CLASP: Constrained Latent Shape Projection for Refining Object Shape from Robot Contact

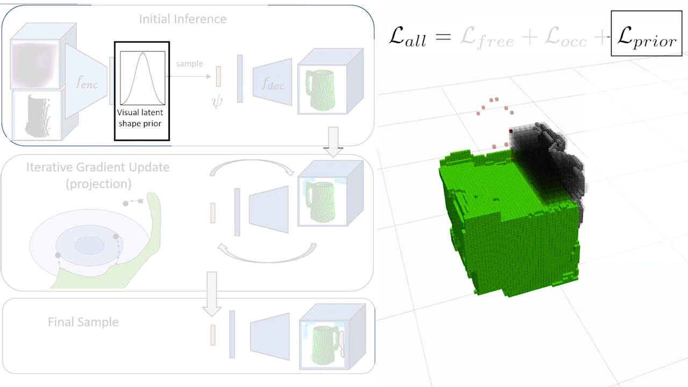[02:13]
To apply this on our physical robot, we first segment the scene into distinct objects. For these live examples, the shape completion network was trained on all YCB objects.
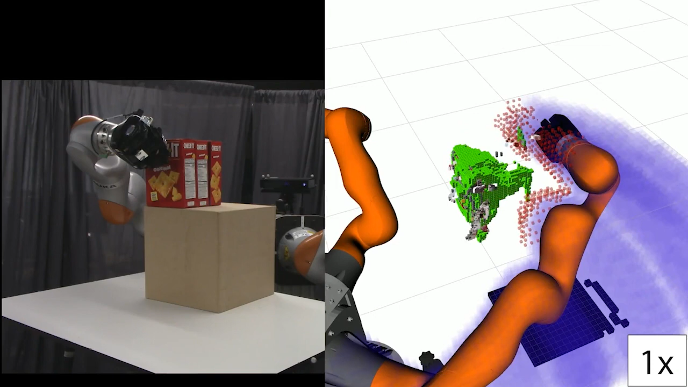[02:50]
While this network has seen a Cheez-It box in training before, it has never seen this exact stack of three boxes together. After the robot contacts the boxes, the completions grow to explain the contact. Because of the shape prior and method structure, the completions do not often have isolated boxes appear to satisfy the constraints, but instead grow into contiguous, albeit blobby, structures.
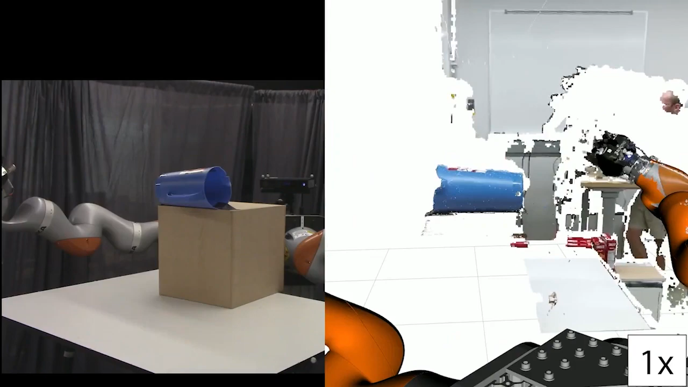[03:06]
Applying CLASP to the YCB picture,
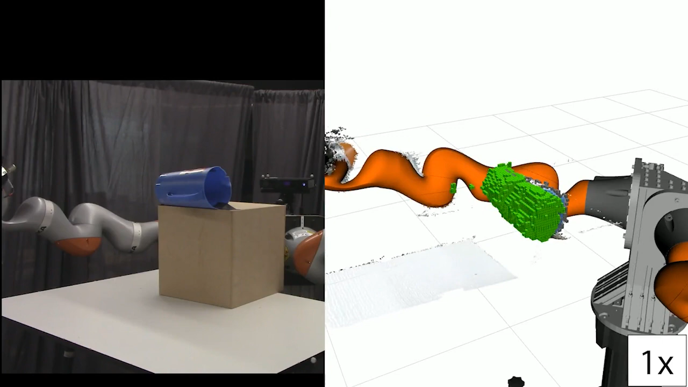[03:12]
we again find the initial completions capture the rough occupancy, but not the fine details.
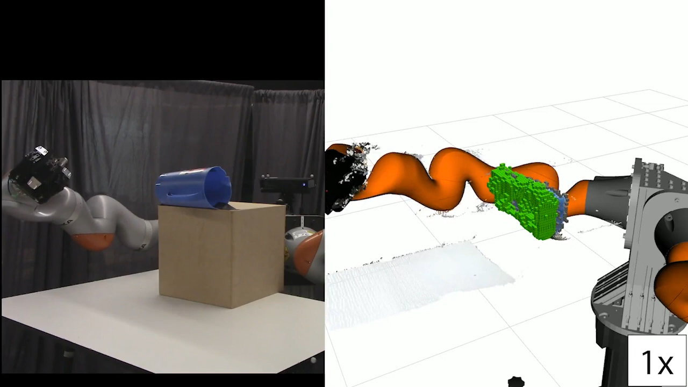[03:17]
A network trained specifically to construct the picture could likely do better, but our approach does not require that privileged information. After the robot contacts the picture, the completed shapes grow, filling out the handle region. We envision CLASP used in the longer horizon robot tasks where the robot must fill in details,
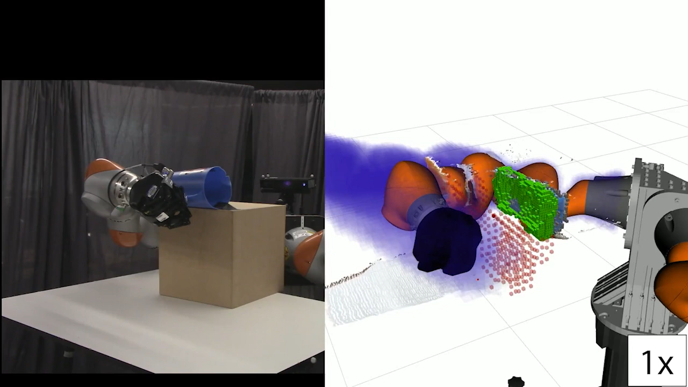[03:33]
such as the picture handle, before it can complete its task. CLASP also allows the robot to recover from unexpected contact.